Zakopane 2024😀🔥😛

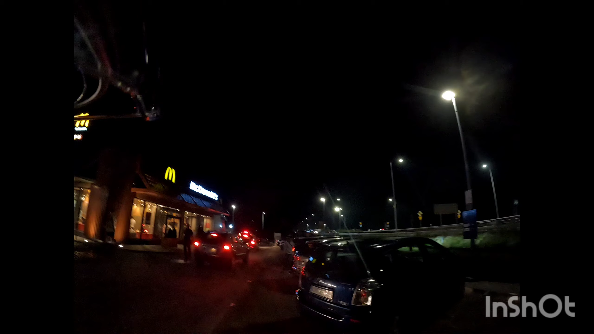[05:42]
Lecimy i chyba zjemy gdzieś na Orlenie, za punkty, za darmo przynajmniej.
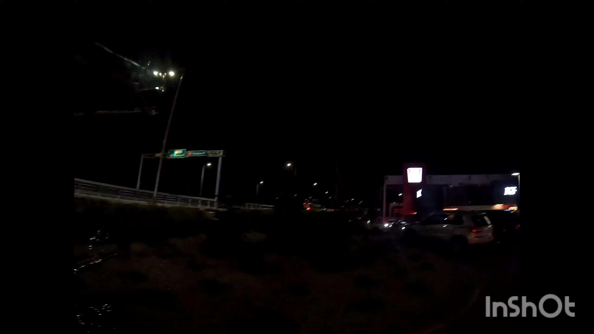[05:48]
Dokładnie. Tu tam jest osiedle i tam wylądowałem w końcu.
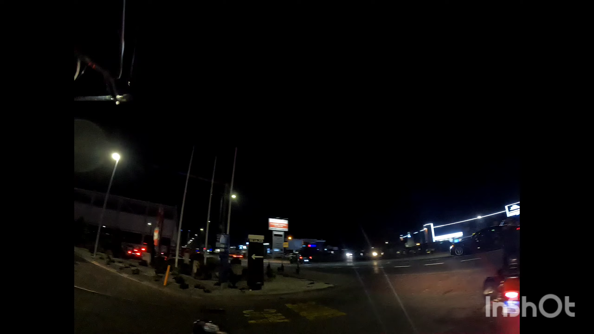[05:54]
Także generalnie, gdybym skręcił w prawo i cały czas skręcił w prawo, to na pałę powinienem tu wyjechać.
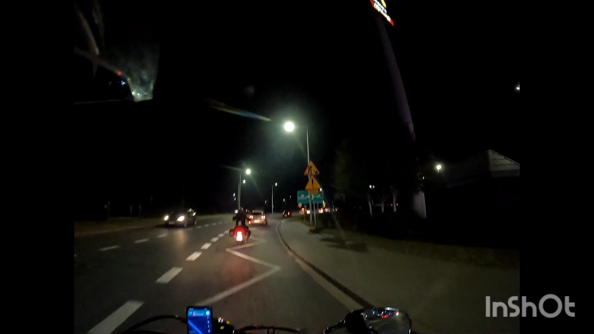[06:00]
No, ale tam, wiesz, tam były troszeczkę takie na osiedlu jednokierunkowych, tego, świateł, to i tak mówię, kurde, muszę stanąć i ustawić nawigację,